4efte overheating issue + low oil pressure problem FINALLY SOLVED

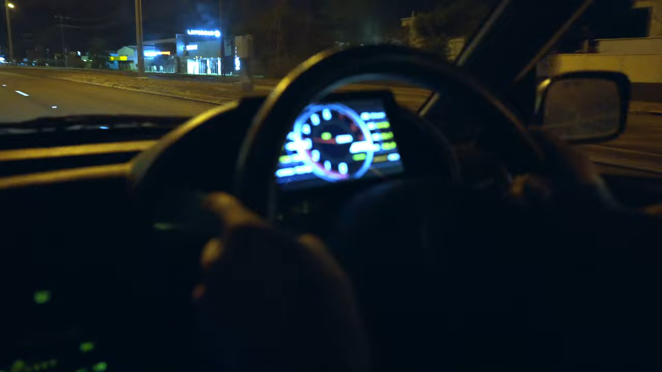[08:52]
all right just fries the tires water 10 went to 97 and we're already climbing down 95 94